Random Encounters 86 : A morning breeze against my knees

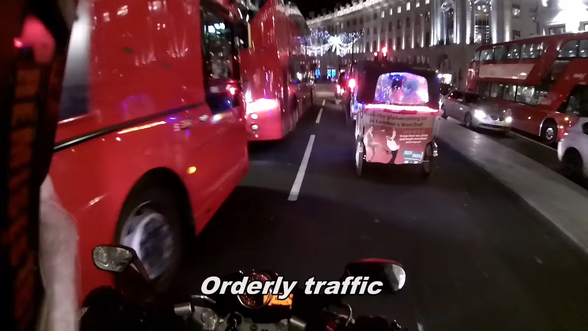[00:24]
That's how I like my traffic. Nice and orderly.
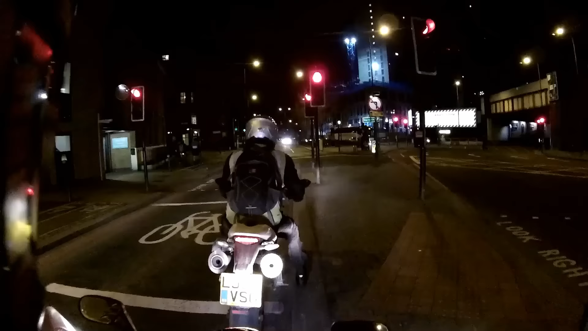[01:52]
Yeah, thanks for leaving me. But this is the shit sort of riding I've got to put up with. He could move left and then there would be space for me to come up.
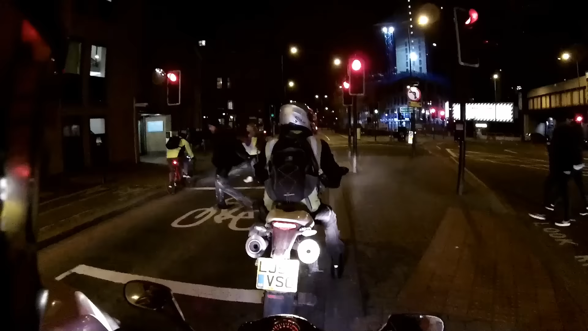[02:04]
Instead, he leaves me behind here, dangerously beside the car. If the car pulls away, there's a chance I'll be hit.
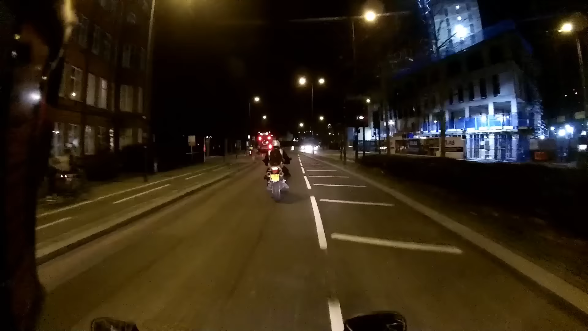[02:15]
Oh, he's just too scared. He's too scared of 250s going to pass him.